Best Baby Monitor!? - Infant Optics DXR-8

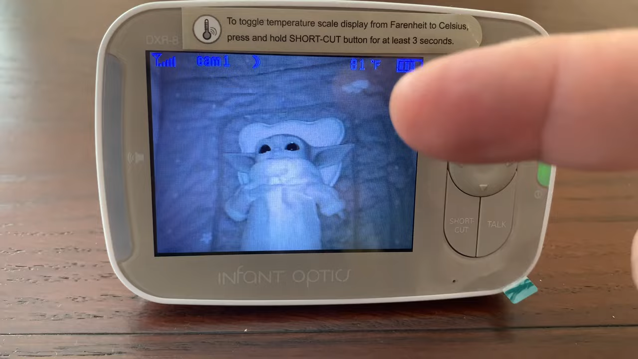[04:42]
what night mode looks like you can see you get a really clear picture of your baby but if i go ahead and zoom in you can